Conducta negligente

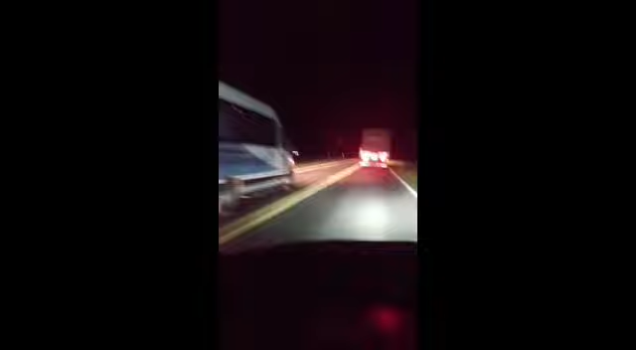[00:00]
No, mira, mira, mira, ahí va la combi, mira, es la combi del ministro de salud de la provincia de La Pampa Mirá, mirá cómo pasó, mirá cómo pasó Se choca el de frente Sí, se choca el de frente, se va a choca el de frente Uy, entro cagando Uy, entro cagando, boludo, entro cagando Sí, no de gente, sí, no de gente Qué impresionante Qué impresionante, boludo Qué va